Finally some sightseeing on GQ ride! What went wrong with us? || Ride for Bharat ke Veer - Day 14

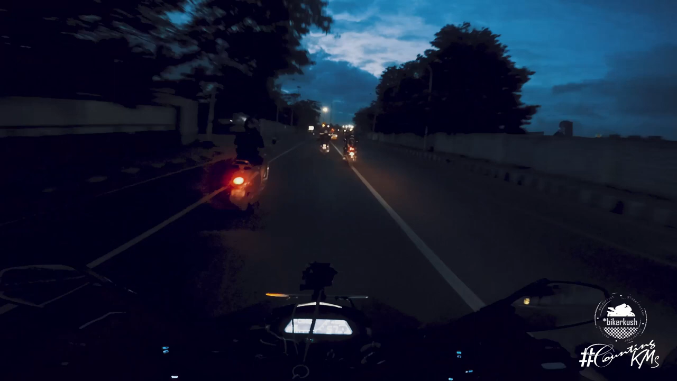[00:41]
So this entire promenade on our left, this is the Marina Beach, Chennai का सबसे बड़ा और सबसे famous beach है. जैसे मुंबई में गिरगांव चौपाटी और मरीन ड्राइव है, same way Chennai has Marina Beach. But गिरगांव चौपाटी तो बहुत छोटी है. This is like 5 kilometers. वैसे sunrise already हो चुका है,